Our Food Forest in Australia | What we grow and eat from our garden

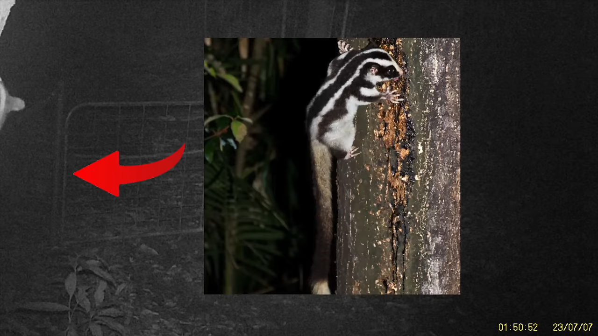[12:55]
by the way I thought this was cool this is a rare striped possum that we caught on our surveillance
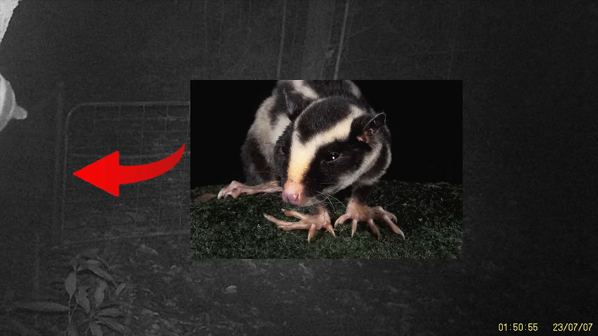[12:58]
cameras the possum is tearing at the bark of the tree and eating bugs okay ciao for now